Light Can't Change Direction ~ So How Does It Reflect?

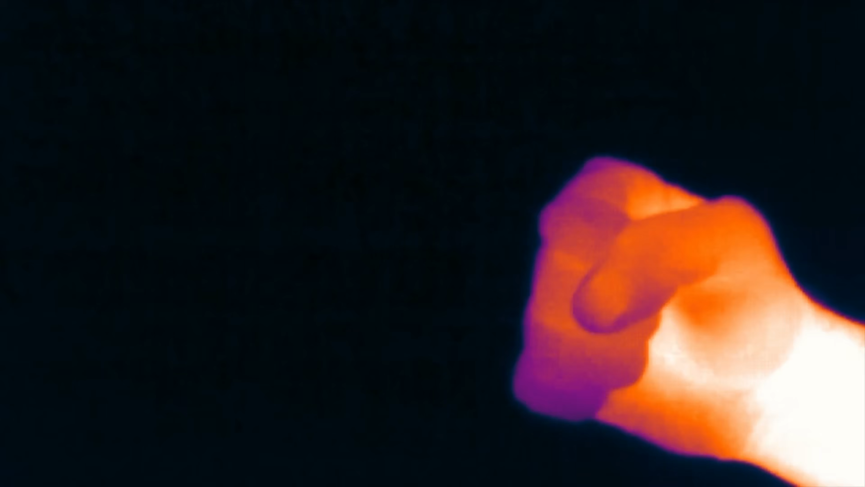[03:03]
But while you can't emit visible light by moving your entire arm around, the individual molecules that make up your arm don't have nearly as much mass and inertia to overcome, so they're able to oscillate more freely. And since heat is just movement at a molecular scale, the heat from your body brings your molecules much closer to emitting visible light, which can be detected with an infrared camera.
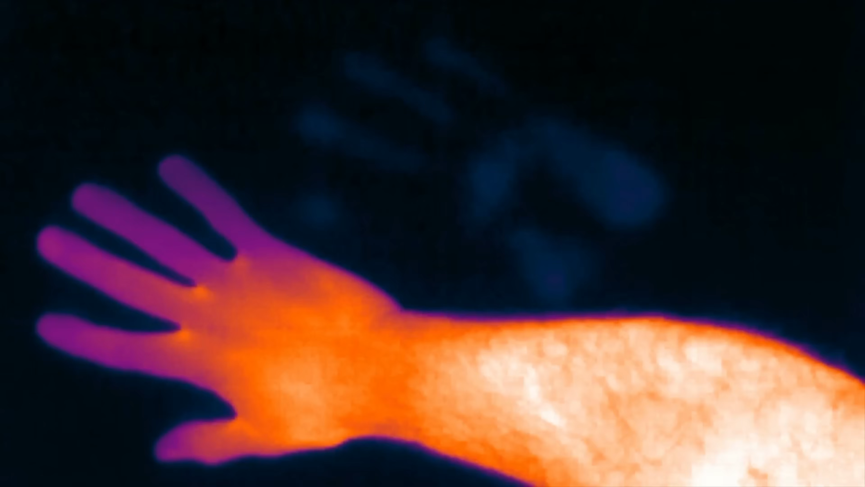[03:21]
Assuming you're not hypothermic right now, the molecules in your body are oscillating around 30 trillion times per second.